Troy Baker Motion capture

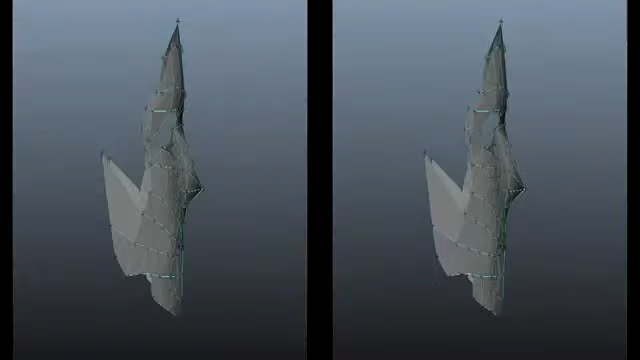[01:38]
We're using the moving points in space, but in a way that triggers the real nuances and micro-movements of what happens with the skin and the face.
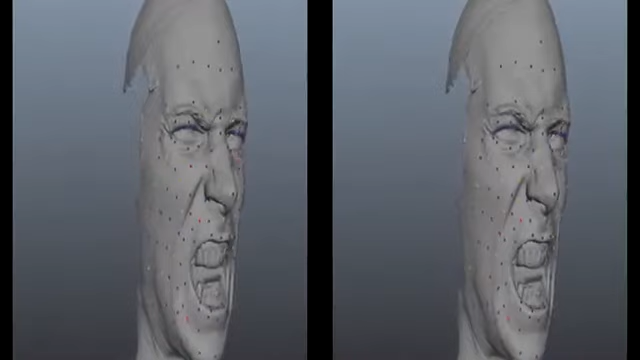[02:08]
and when you get that full range of scans, it's cool to see them get triggered in by the motion just naturally.